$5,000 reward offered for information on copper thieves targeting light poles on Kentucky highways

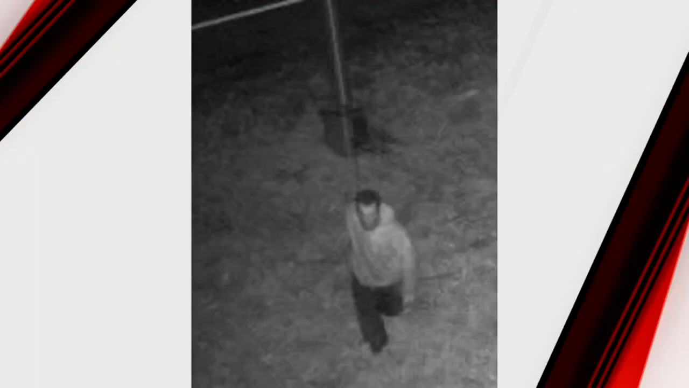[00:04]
The Kentucky Transportation Cabinet raised the reward to $5,000. The Cabinet released these surveillance images of possible suspects.